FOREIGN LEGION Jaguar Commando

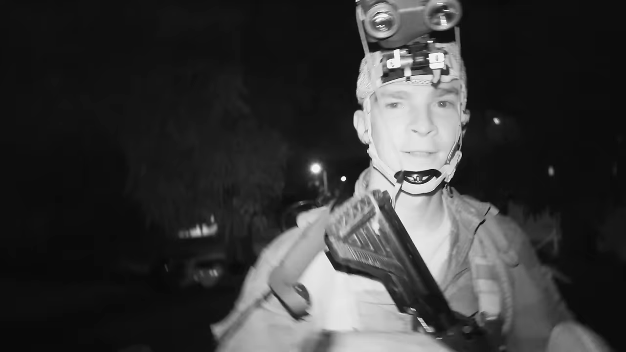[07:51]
The flight went off without a hitch. And here we are, ready to get into the kayaks. And in two minutes we'll be on the kayak level, changing environment, and then off for the night infiltration in kayaks to Oscar 5.
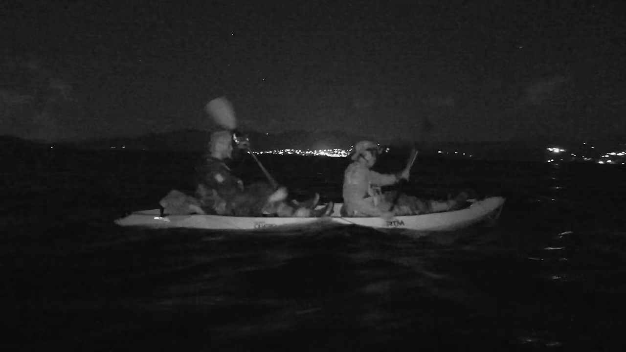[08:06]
The kayak set off to scout around an island.
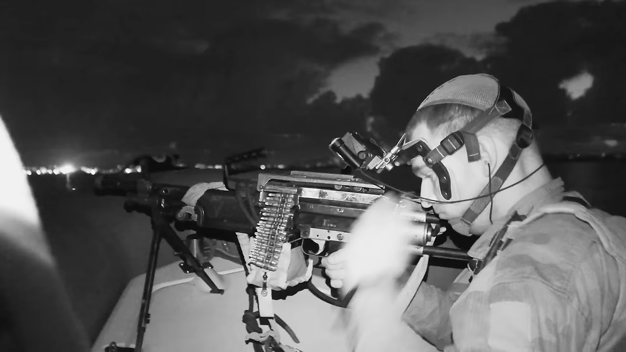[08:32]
Do you understand fire, or not? Come on, fire, putain!
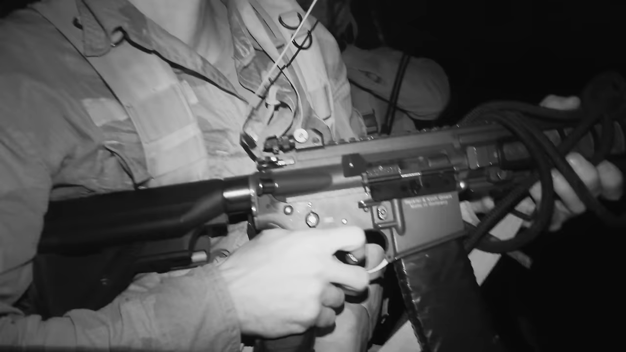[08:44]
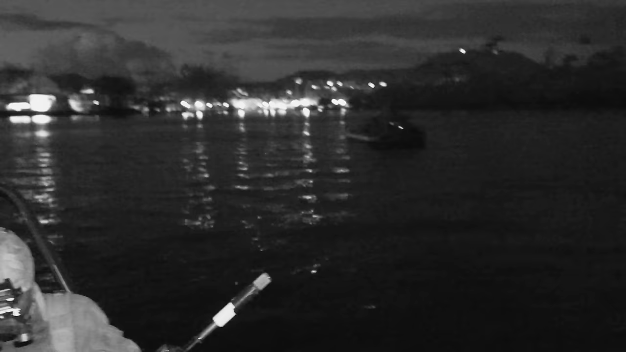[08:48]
In addition to the darkness and unfamiliar terrain, the language barrier between the different nationalities complicates the operation.
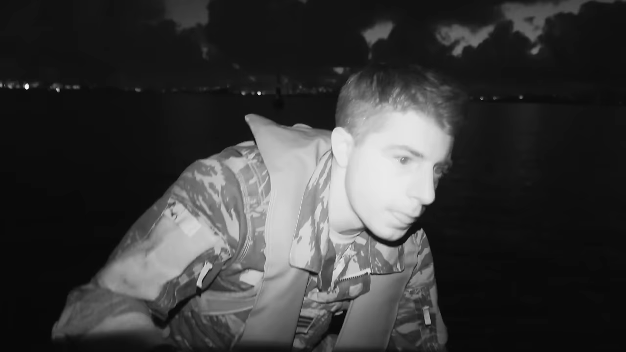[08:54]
Did you learn that at the shooting range? No, you didn't learn that. On the shoulder, go on, shoot, reload, shoot. Okay.
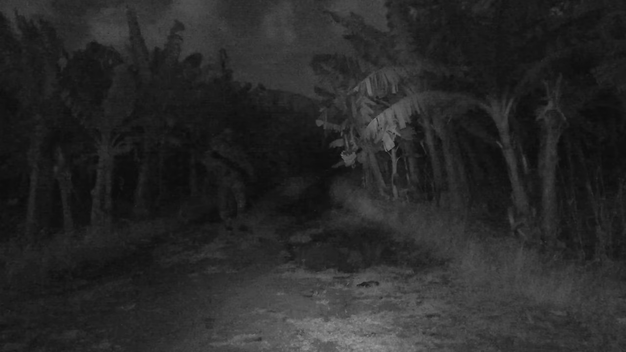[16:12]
Later that night, they were awakened for a night walk lasting several hours.
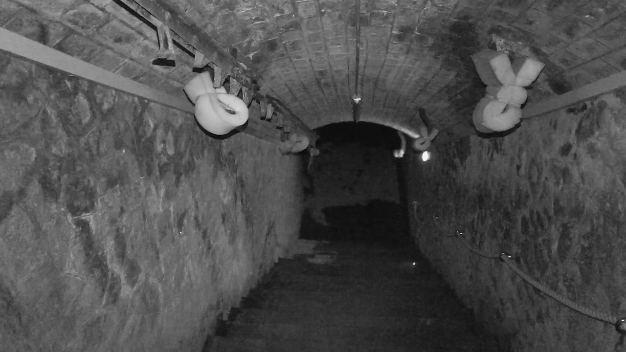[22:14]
During the night, the trainees are kidnapped and sequestered in a damp cellar 6 meters underground.
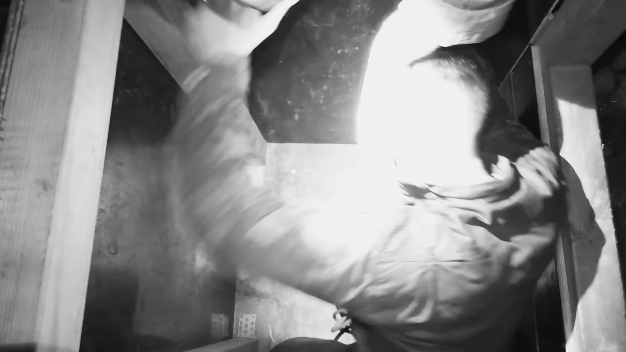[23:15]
Our infrared camera helps us understand what they're going through.